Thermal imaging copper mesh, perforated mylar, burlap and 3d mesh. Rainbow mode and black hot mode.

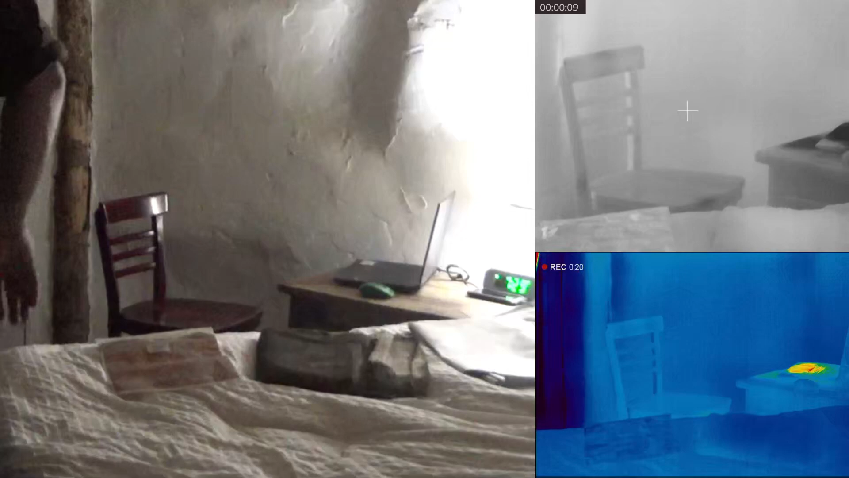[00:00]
gonna take a look at a few different fabrics
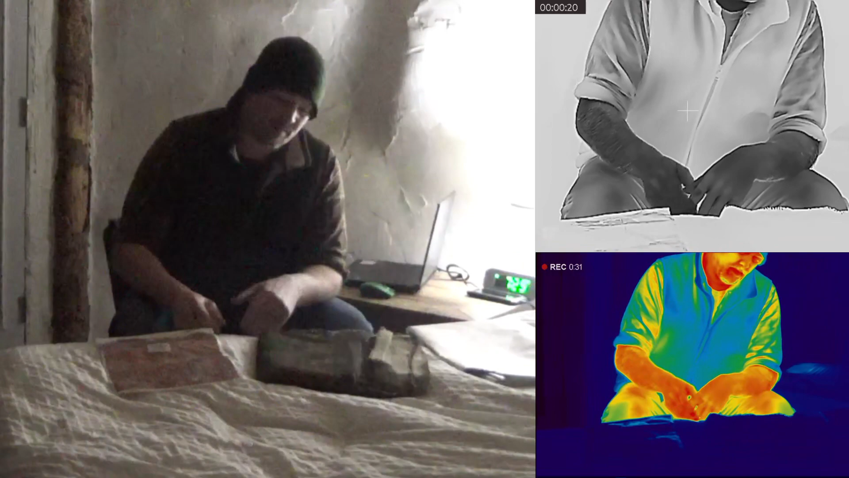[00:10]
got a burlap camouflage
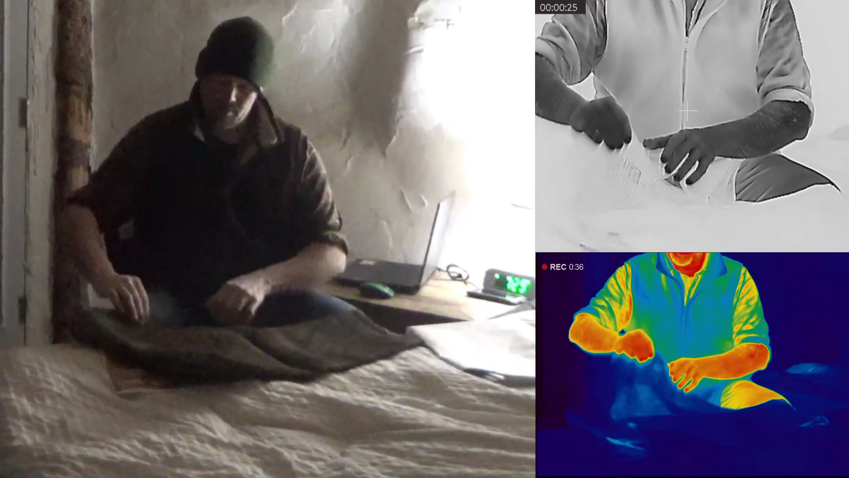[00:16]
pattern you can see through it I'm just gonna hold
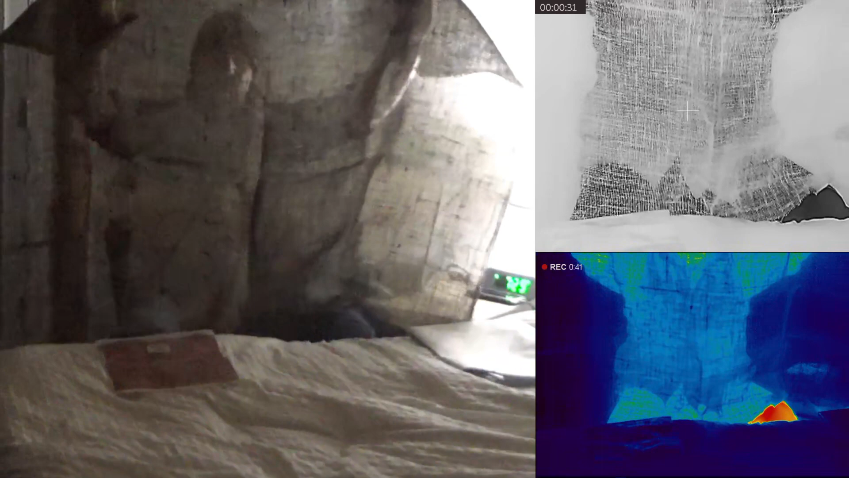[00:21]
this up and see what effect it has if any just as a blocking mask see what it does for the arm comparison
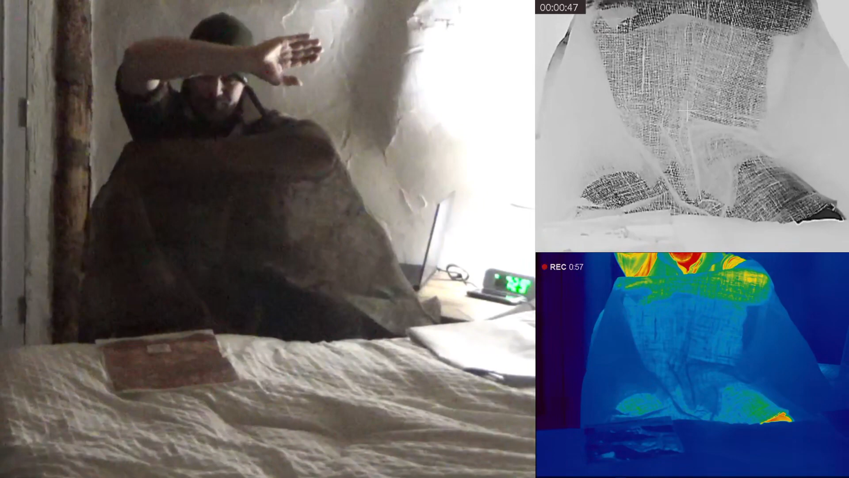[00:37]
I'll
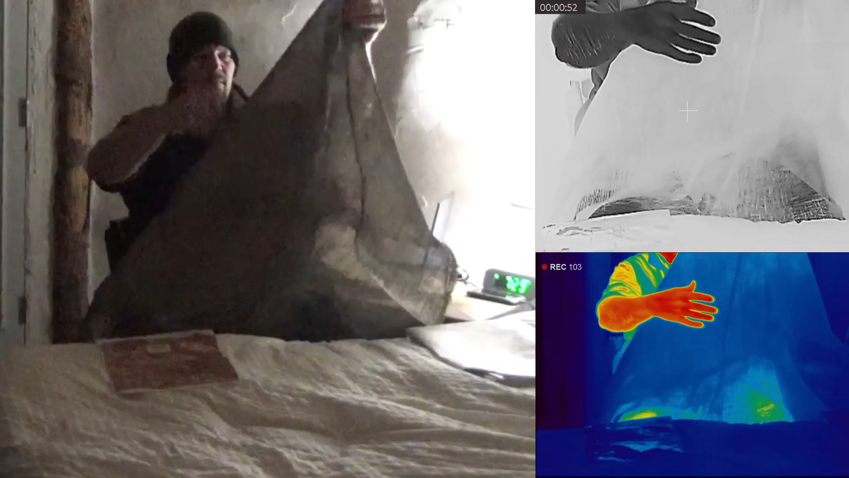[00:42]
try it doubled up here the blocking mask
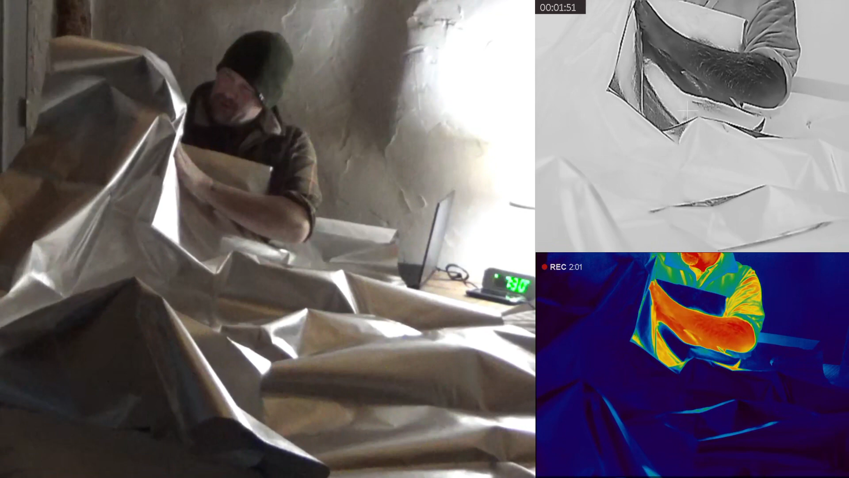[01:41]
can't really see it with the naked eye but there are perforations
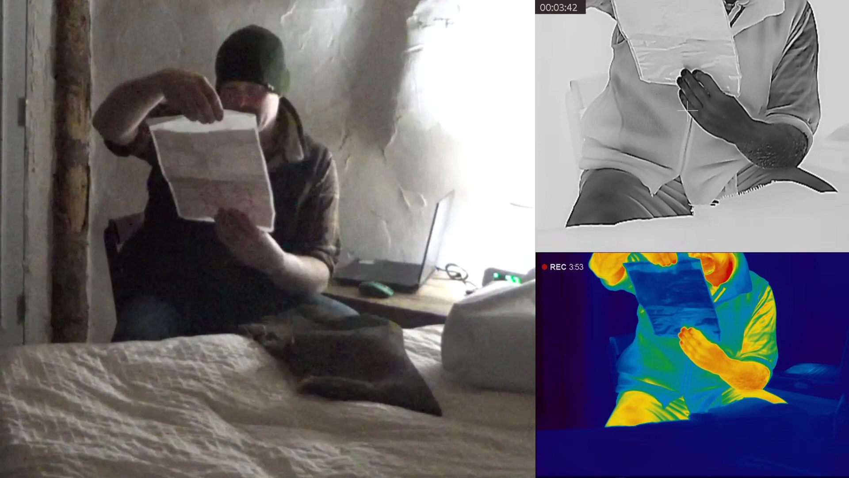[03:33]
uh just says 12 inch by 40 inch I don't have an actual mesh count on this it's pretty interesting stuff curious just how it looks if my heat passes through it as a mask I'm not sure because I can see through this material I don't know if it shows on camera if I hold it against the light or blocking the laptop heat let's see let's unfold it here
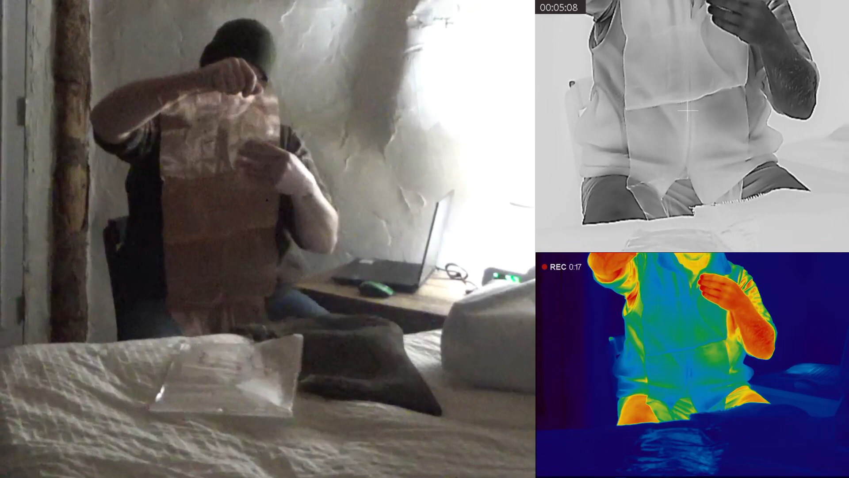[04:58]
interesting it's a doubled up standoff obviously this is a very flexible very tough and durable fabric I'd be very interested as a base layer how
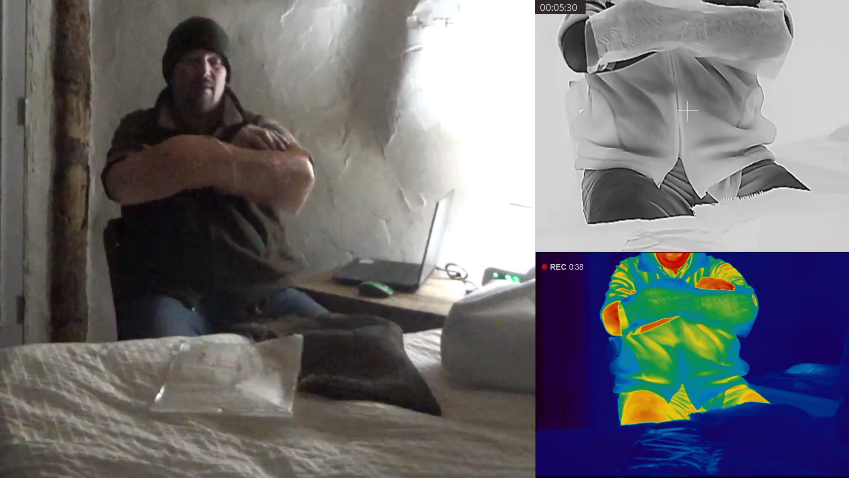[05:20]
it would perform because it's rigid and stiff it would create that air pocket that standoff to keep whatever your outermost layer is out of contact with your skin so this is a doubled up layer there is definitely air pockets in there and I am curious how this is showing on thermal right now
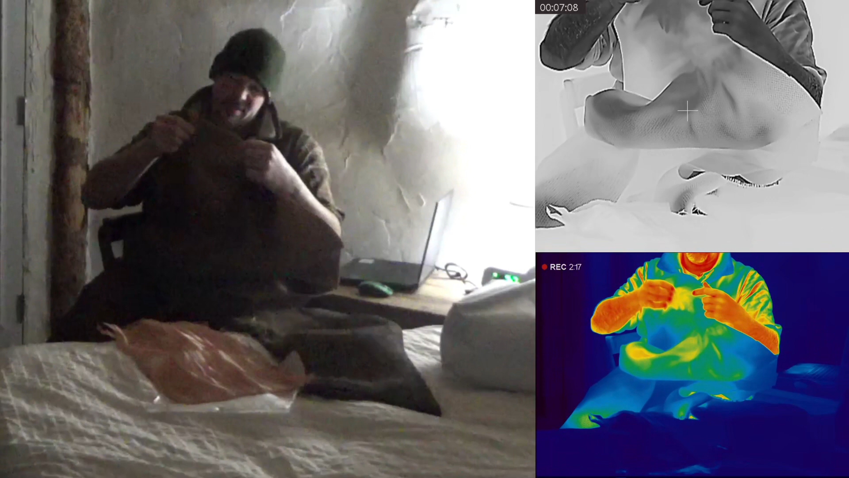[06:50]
and that's one of the things that I was interested in with this 3D mesh material is if there's enough material to block the thermal from being able to see through it um white light camera if you can see that should show you you can see through it you can probably read the clock number um so yeah uh